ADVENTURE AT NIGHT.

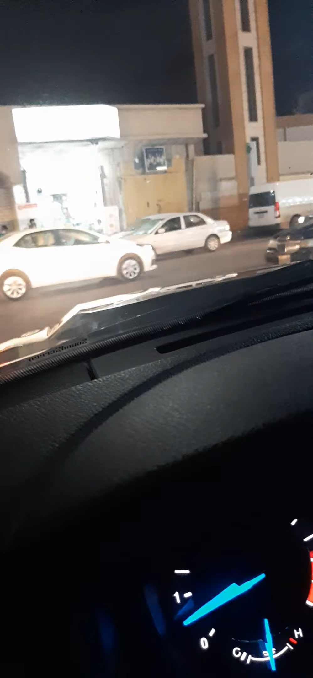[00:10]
So I'm trying to be very careful. The roads are always overpopulated. Many people, they are scared to come over this side, especially ladies. They don't roam around in the night.
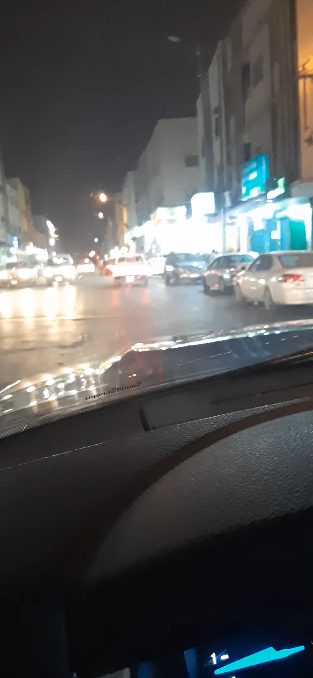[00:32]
It's very dangerous for them. That's why you can see lots of men. They're the one who dominates here. If you see a woman, there must be a man behind, a bodyguard watching over them. That's what I can call them. So you have to be a little bit speedy, because if you slow down, somebody might grab your phone and that's all.
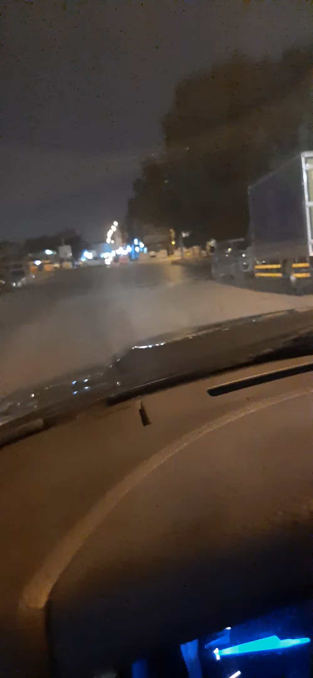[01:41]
Woohoo! Somebody was coming. Oh, shit. Oh, no. Oh. Somebody was there. Somebody was near to grab my phone, man. So let me speed up just a little bit. Just a little bit.
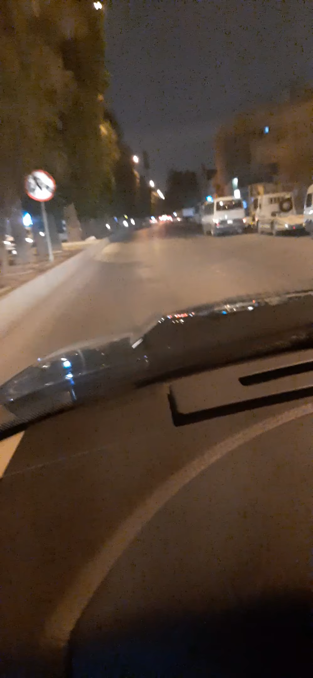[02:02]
I want to speed up. Let me just speed up just a little bit, and I know I'll be safe.